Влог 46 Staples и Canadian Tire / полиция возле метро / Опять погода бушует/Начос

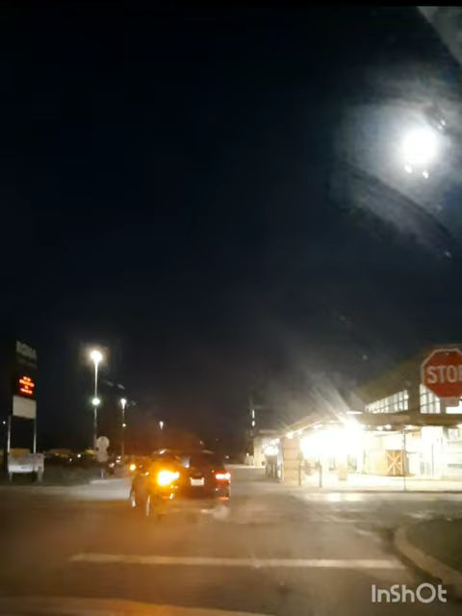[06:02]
Ну вот, мы уже направляемся в сторону дома, как вы видите, в принципе, у нас дороги не очень хорошо освещены, не только здесь, даже по всему городу в принципе достаточно темные, здесь очень хорошо это ощущается.
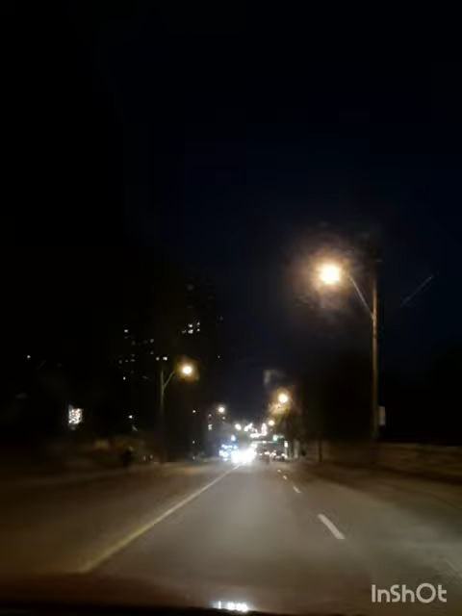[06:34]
КОНЕЦ вот по пути мы проезжали станцию метро тут было много полиции, как вы видите потом в новостях узнала,